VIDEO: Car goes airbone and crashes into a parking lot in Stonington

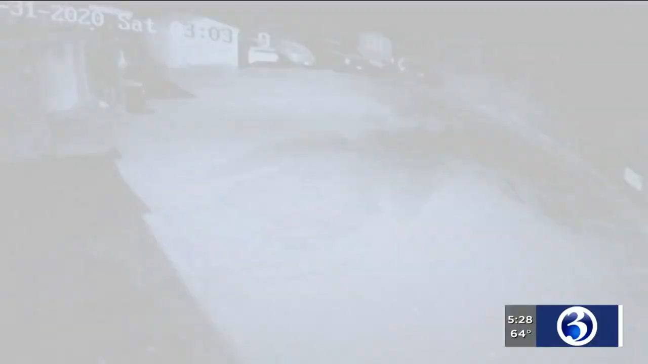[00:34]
What transpired was all caught on camera, a vehicle going airborne into her garage shed before landing upright in the parking lot of the liquor store.